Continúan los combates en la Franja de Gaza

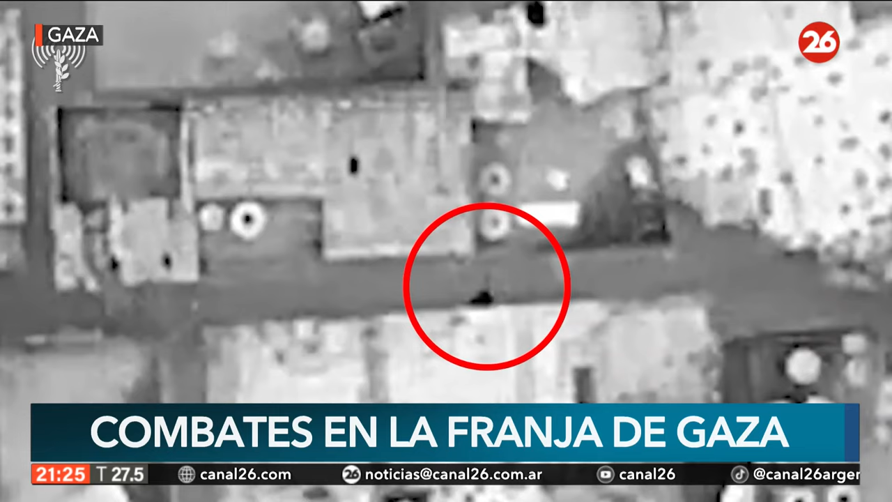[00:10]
de las fuerzas israelíes, las fuerzas de defensa de Israel,
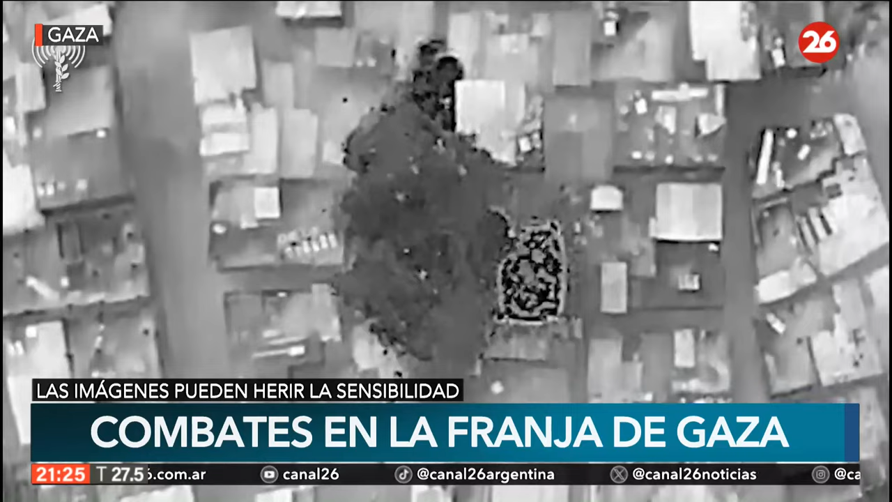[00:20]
que posan el blanco sobre lo que entienden son terroristas intentando escapar y así entonces disparan y bombardean. En el punto exacto se puede apreciar con mucha precisión en esta imagen.